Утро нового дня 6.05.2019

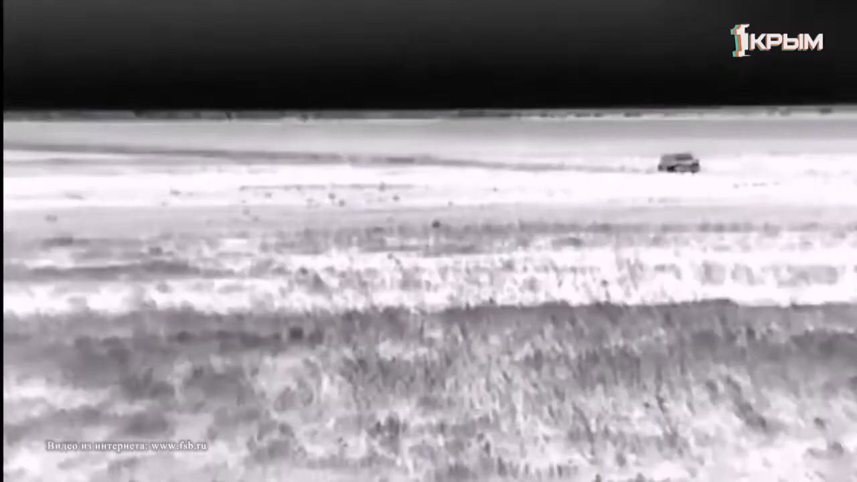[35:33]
Все это время за ним наблюдали пограничники.
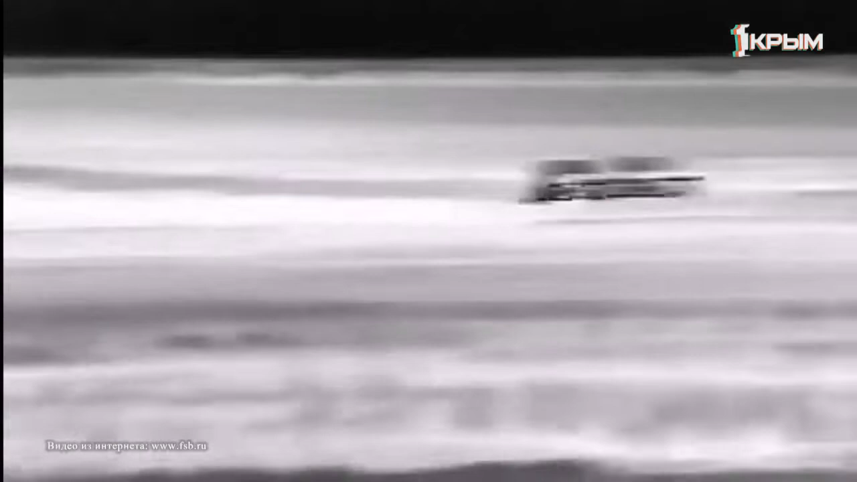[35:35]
Как потом рассказал беглец, на полуостров приехал за лучшей жизнью.
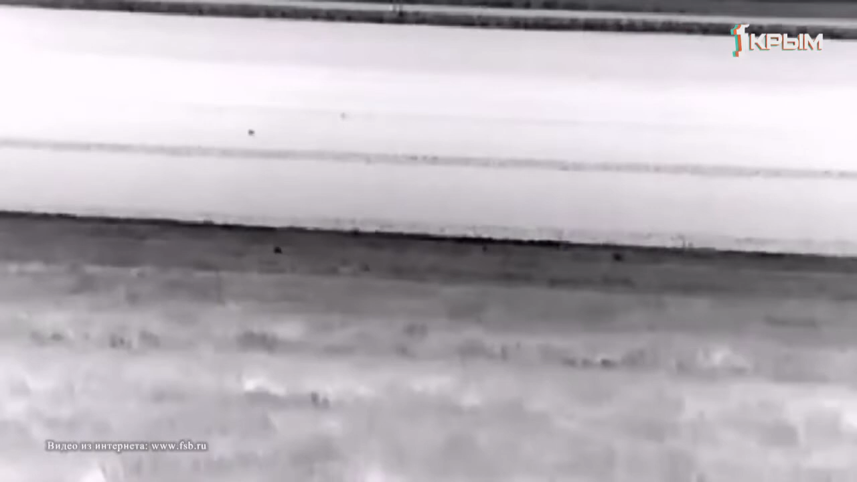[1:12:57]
Мужчина постоянно залегал на землю, чтобы осмотреться, но не помогло. Все это время за ним наблюдали пограничники. Как потом рассказал беглец, на полуостров приехал за лучшей жизнью.